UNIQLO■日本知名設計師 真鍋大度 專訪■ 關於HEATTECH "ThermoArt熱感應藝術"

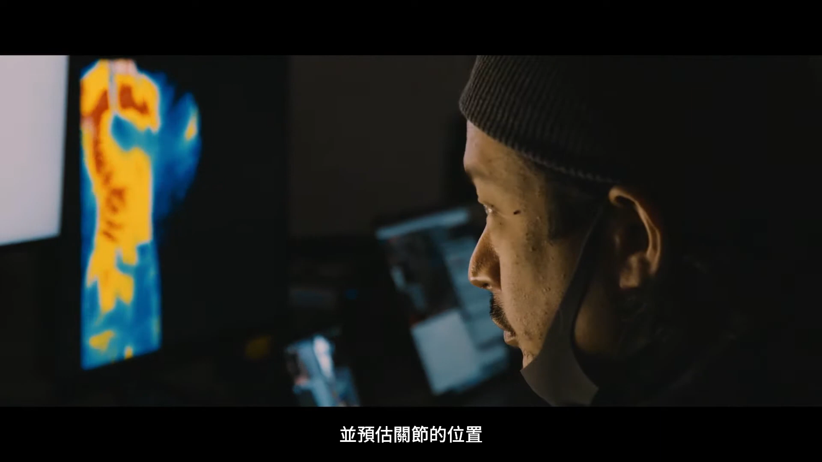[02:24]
なんで、いろいろな、グラフィックを合成する前の下準備としてはこういった画角調整と、あとはそのポーズの推定、関節の位置の推定っていうのことをやってます。
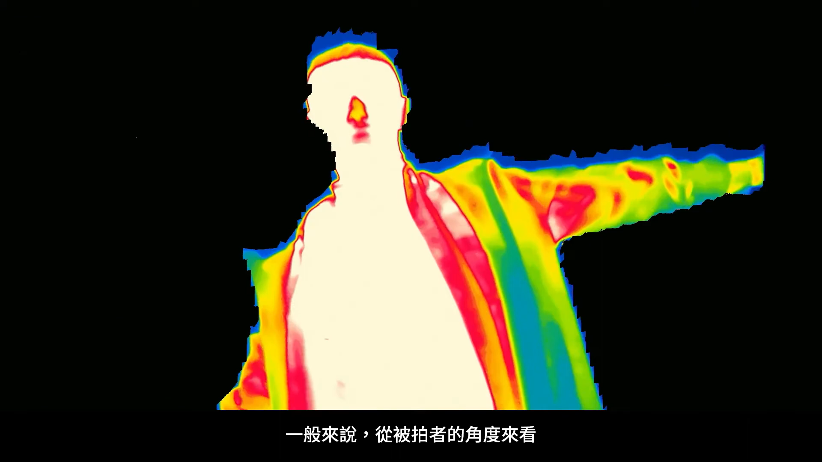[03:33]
結構普通にサーモカメラの映像を表示するとかっていうのは、やっぱその撮られてる側から